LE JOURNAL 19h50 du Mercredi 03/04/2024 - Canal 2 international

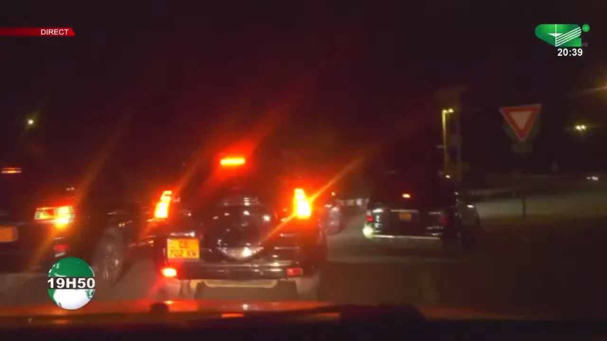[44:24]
sous très forte escorte le cortège se branle en direction du Hilton Hôtel du Yaoundé la mission peut enfin commencer